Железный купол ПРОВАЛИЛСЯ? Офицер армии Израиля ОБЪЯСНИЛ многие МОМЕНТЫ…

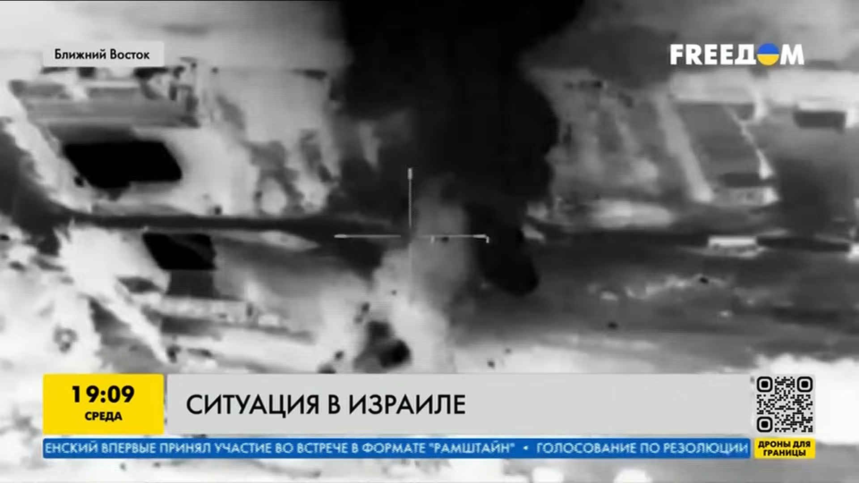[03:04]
Израильские войска наносят массированные авиаудары туда, где базируются лидеры террористов, скрываясь в плотной гражданской застройке.